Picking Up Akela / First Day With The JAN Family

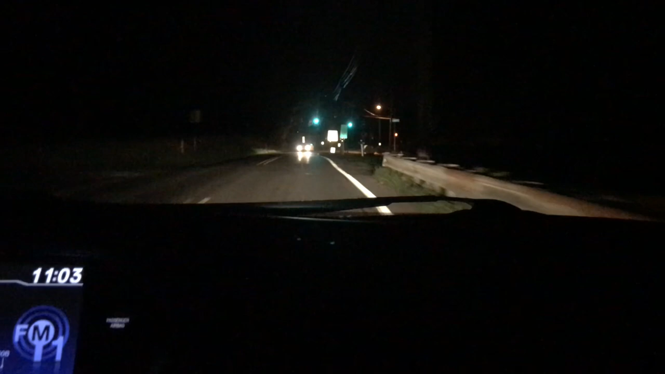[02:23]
I mean once in a while you see a car but at this time and she's